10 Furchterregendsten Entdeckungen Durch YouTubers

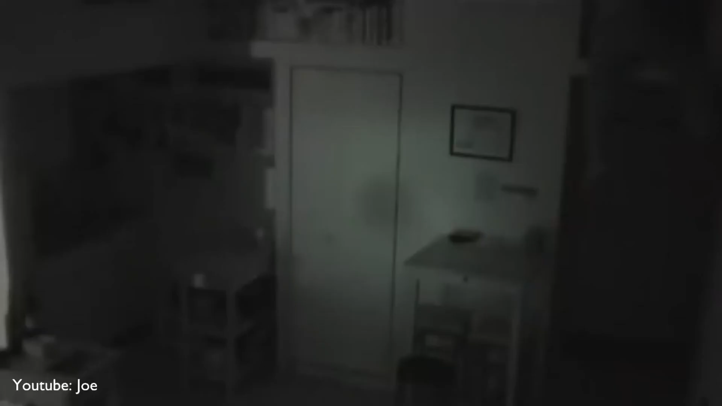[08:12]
Eine unbekannte Frau klettert vom Dach seines Hauses herunter und sucht nach etwas zu essen und zu trinken. Dem Mann zufolge hat diese Person seit mehreren Wochen in seinem Haus gelebt.
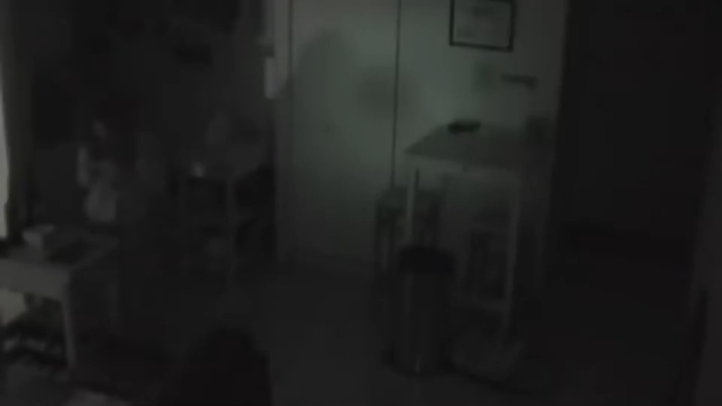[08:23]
Als der Besitzer in der Nacht aufstand, um etwas Wasser zu holen, hat er den Eindringling fast erwischt, wie man im Video sehen kann. Über diese Geschichte ist nur wenig bekannt, also ist es unklar, ob das wirklich wahr ist oder nicht. Aber wenn das wirklich passiert ist, ist das sicherlich sehr unheimlich.